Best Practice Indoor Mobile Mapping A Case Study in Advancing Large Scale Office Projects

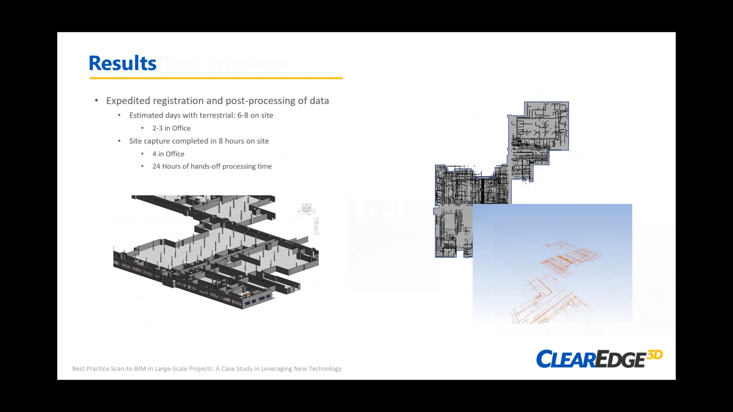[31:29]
that i showed earlier and uh we've got a picture here uh we used those as the you know the the anchor points if you will to tie that mobile data to the to the tripod data and so the image in the in the bottom right you can see i've made some little yellow circles on all those different adhesives that were laid out in this one particular area and we just pick up that that checkerboard in the uh in the tripod scan uh it
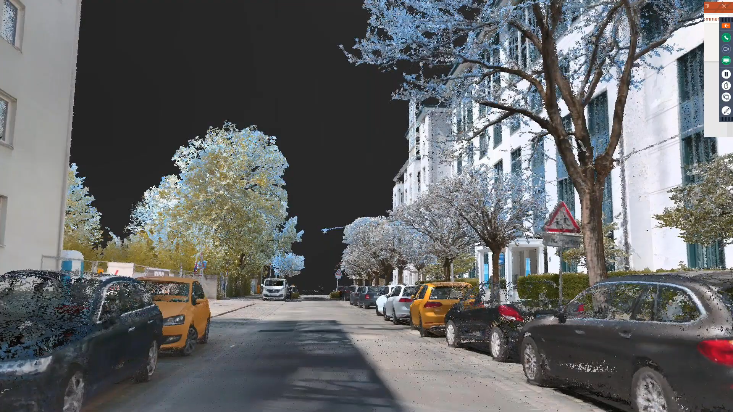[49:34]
it's still called vlx imms which stands for indoor mobile mapping
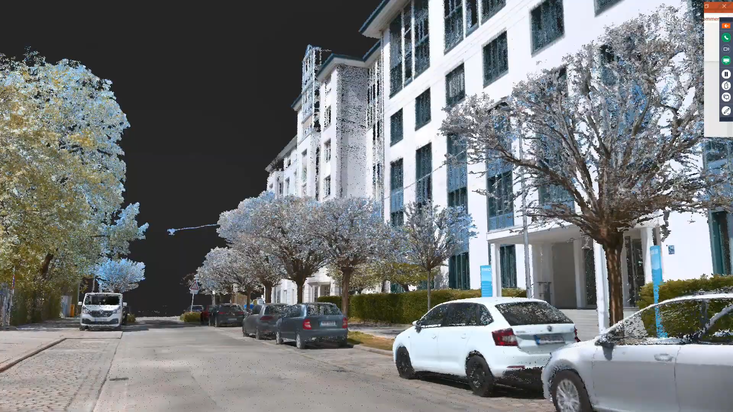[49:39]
system i guess that the industry jargon nobody came out in their outdoor mobile